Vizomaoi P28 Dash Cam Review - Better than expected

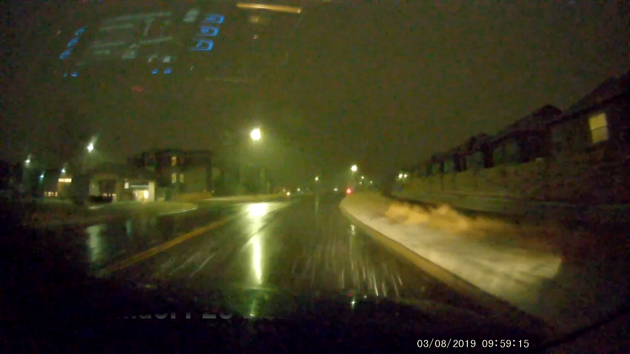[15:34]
As for recording outside, directly in front of us right now, I'm kind of in a neighborhood heading back into town.
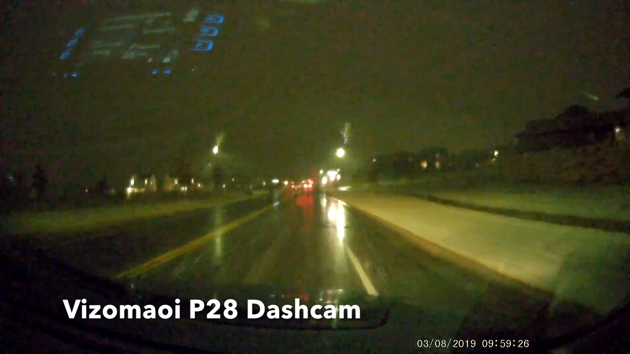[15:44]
The street lights and stuff like that, it's not terribly dark, but I think this camera does pretty well in using its WDR, its wide dynamic range, to enhance the dark areas and give you a little bit more light.
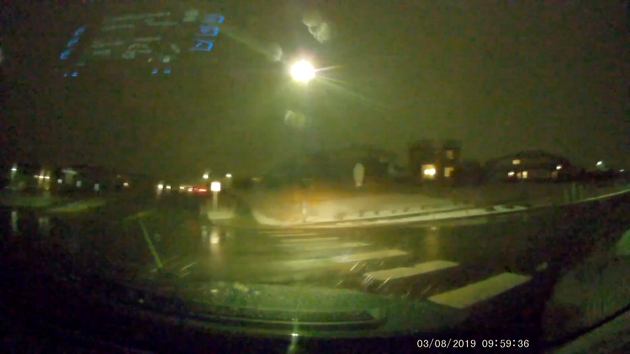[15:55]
It's not a natural appearance.
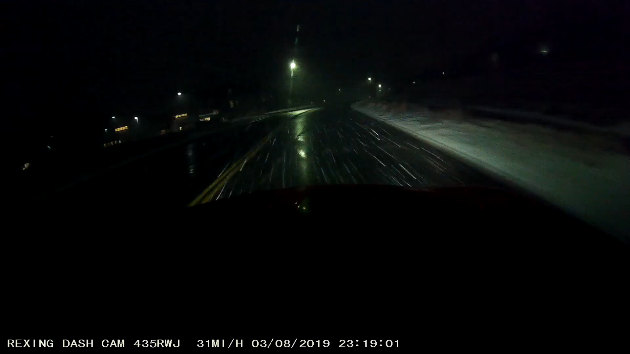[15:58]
Everything kind of has a yellowish tint to it through this video camera system, but it is picking up the darker areas. So that way if you needed to use the video for video evidence because of an accident or something like that,
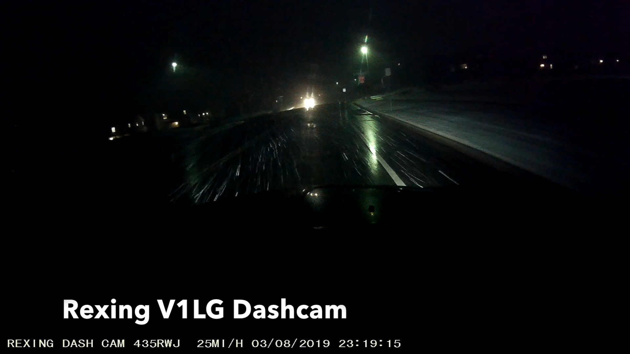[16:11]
this camera is going to be able to pick up a little bit more than say the Rexing camera. Not that the Rexing is bad or anything like that, but I think this one does better than the Rexing in picking up night conditions.